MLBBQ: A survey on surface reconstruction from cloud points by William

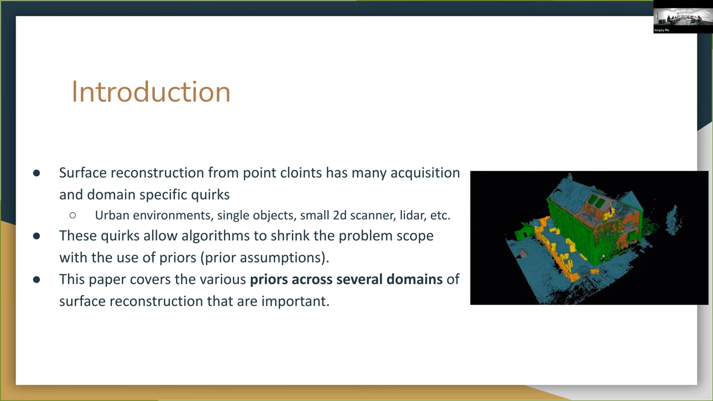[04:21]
Make the surface reconstruction problem. Better. And. But it was interesting to see all this. So some problems that like basically all the science has to deal with, but. Also surveys.
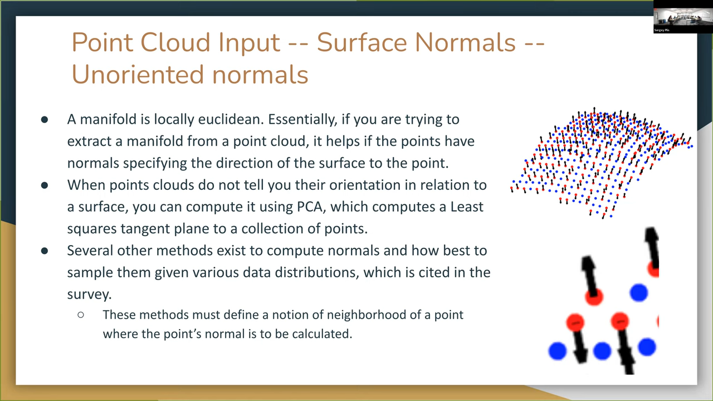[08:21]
And you have to go back and you have to think like, is this like, is this data any good in that neighborhood? So like it's not what I throw it out. Just like you're trying to find the tile that best fits the, like the group of points that you're looking at. Uh, so we're into normals. If you, if you have data at the point where the, the,
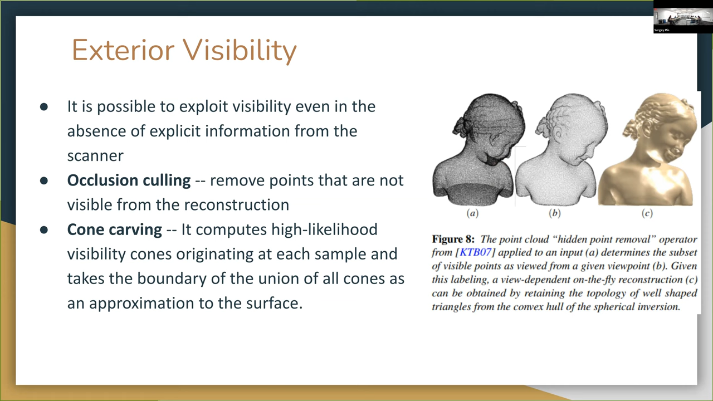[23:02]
Um, another thing that came up, something called kind of carving where basically they, like, they take a bunch of different perspectives and then they merge the visibility kind of in order to do a reconstruction. Parity is kind of an interesting concepts.